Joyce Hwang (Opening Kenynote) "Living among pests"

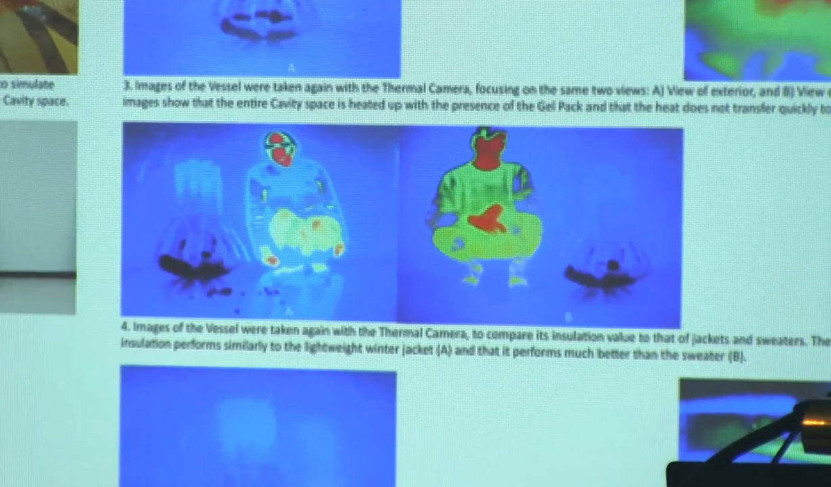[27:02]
And you can see, you know, that it's holding the heat much better the way that my winter jacket does,
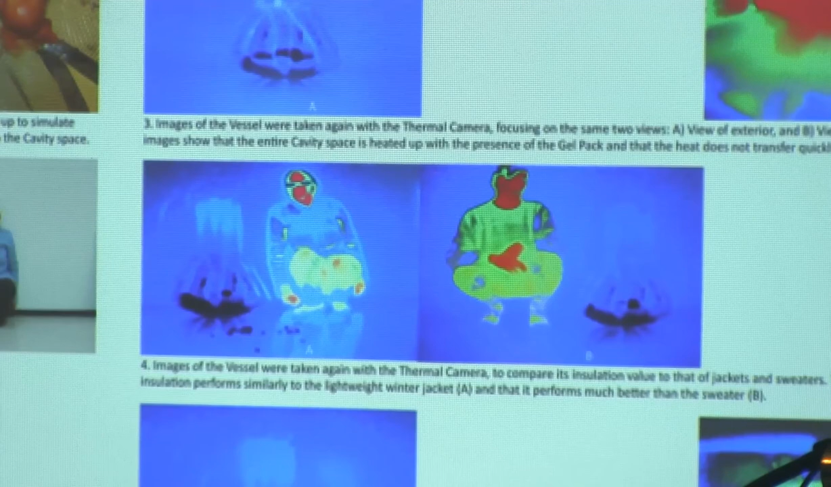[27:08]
much better than the sweater that you see on the break.